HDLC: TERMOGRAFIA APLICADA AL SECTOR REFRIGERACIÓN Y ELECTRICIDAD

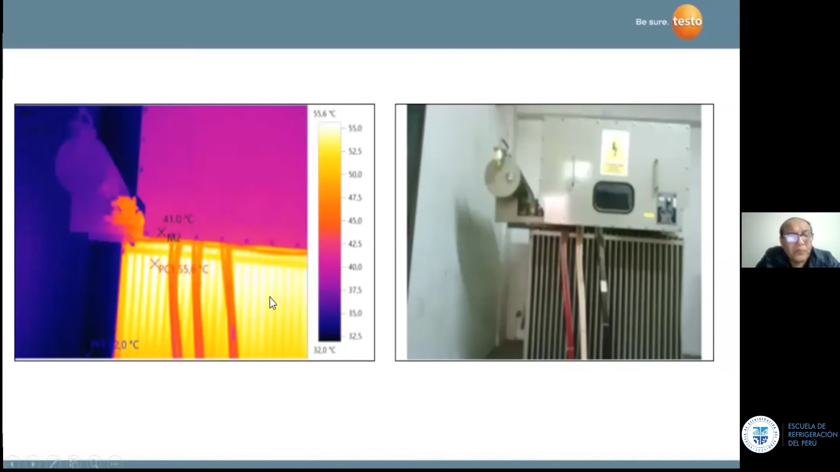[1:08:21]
On screen: scale top 55.6°C, scale bottom 32.0°C
y más o menos este creo que está algo está al 60% de la o 65% de la carga nominal ¿no? está dentro del rango de funcionamiento normal ¿no? acá tenemos otro sistema de frío ¿no? y le digo si tuviéramos una imagen inicial cuando esto se compró nos va a ayudar a tener algún problema el otro es
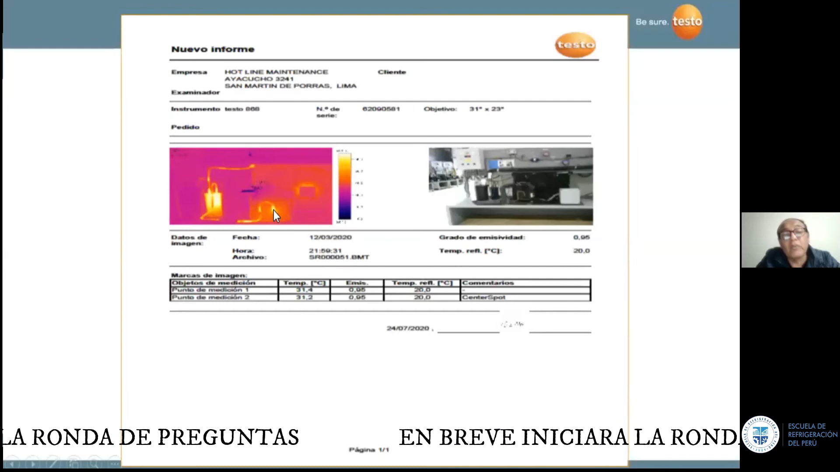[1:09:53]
la termografía inicial que vendría a ser su partir de nacimiento ¿no?
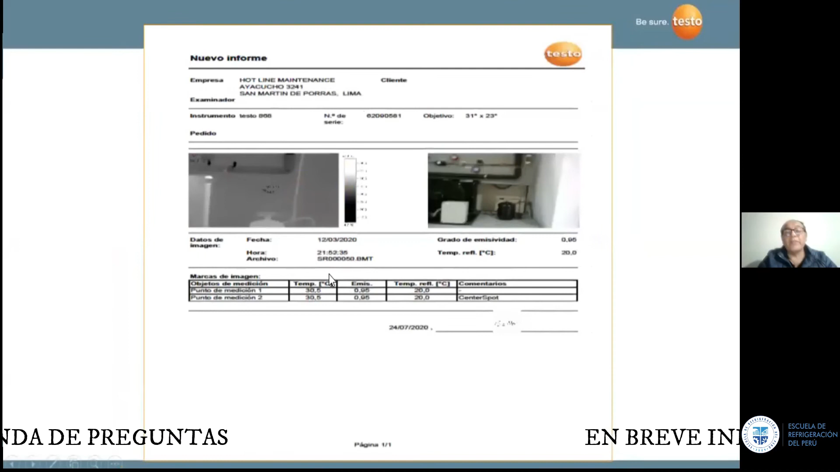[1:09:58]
y si hay alguna diferencia quiere decir que el equipo ha cambiado ¿no? no está trabajando en forma correcta ¿no? acá tenemos igual otra imagen ¿no? y acá tenemos un elemento que está trabajando en una determinada temperatura
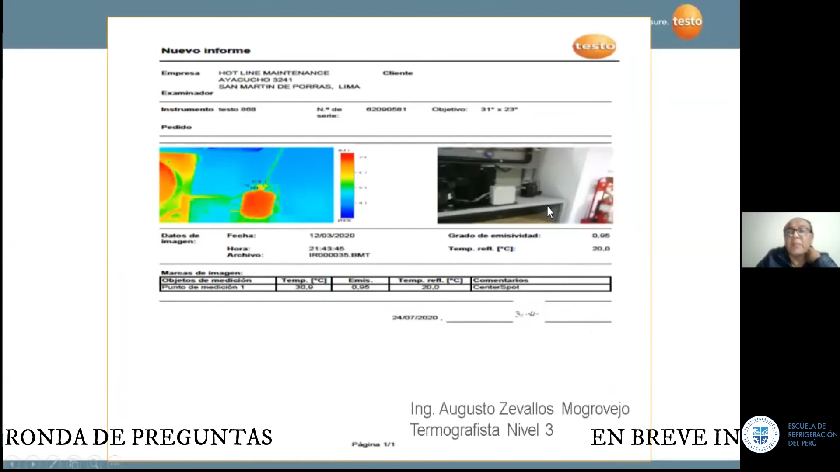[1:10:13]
estas son las diferentes cámaras en este caso en la marca texto hay varias marcas de termovisores ¿no?